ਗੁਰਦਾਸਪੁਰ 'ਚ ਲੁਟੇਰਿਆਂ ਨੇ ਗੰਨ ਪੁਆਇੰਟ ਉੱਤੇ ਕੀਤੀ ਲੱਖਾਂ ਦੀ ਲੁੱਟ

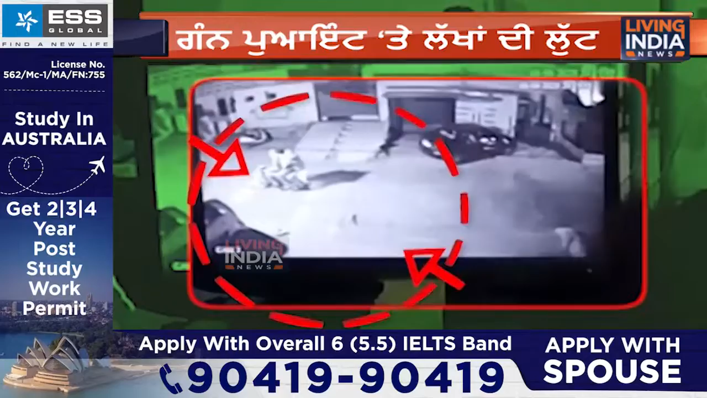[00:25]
स्वीरा देख पा रहे हो कि किस तरह तेन लोग चिडिया एक बाइक ते बैठे हुए नजर आ रहे है और इना दे बुलो ही लोटनू जड़ा अंजाम दिता गया हाला